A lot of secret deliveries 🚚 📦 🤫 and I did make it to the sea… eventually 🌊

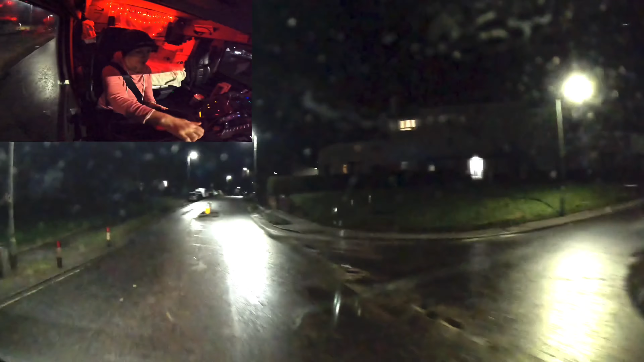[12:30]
providing we've got time to circle around, driving time, working time. Anyway, we'll work it all out together, shall we? You can't see anything, but this is Scotland. Hope you're enjoying it as much as I am. I already seen a little bit more of it, 20 minutes worth by foot.
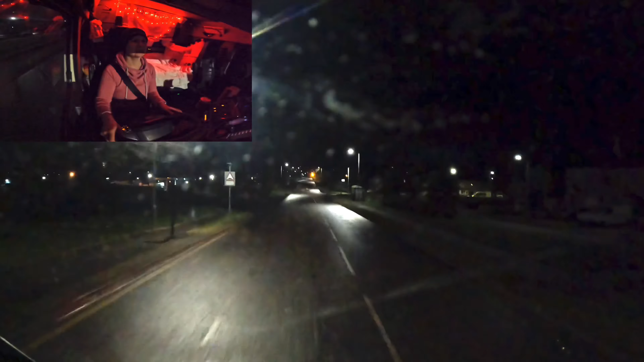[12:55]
Very empty, very dead. No one's around, everybody's asleep. Nice and cold. I mean, time of my life this was.
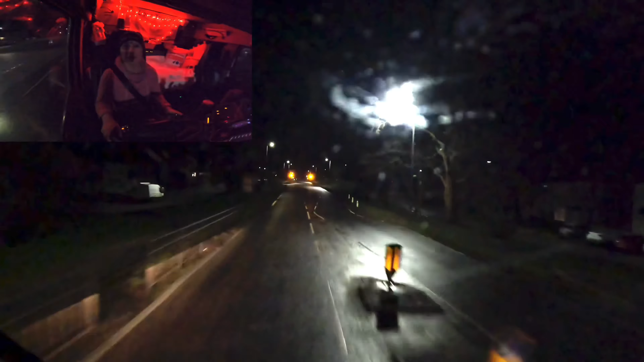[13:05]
Loved it. See you on the other side. I doubt it'll get light with all those hills around. But we know they're there.
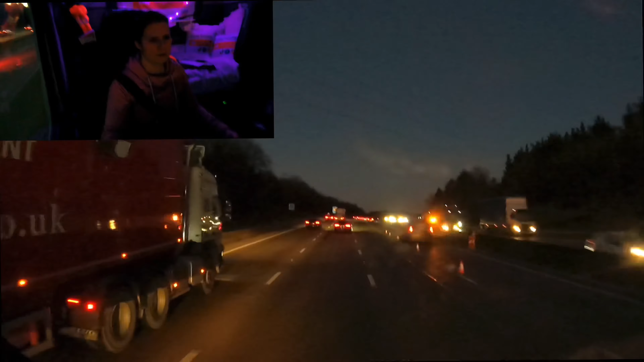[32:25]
Ever happened, just a van, flat tire, easy as, oh no, they bumped into each other, I think. Any road, it's done. Let's press on, press on. From dark to dark, people, from dark.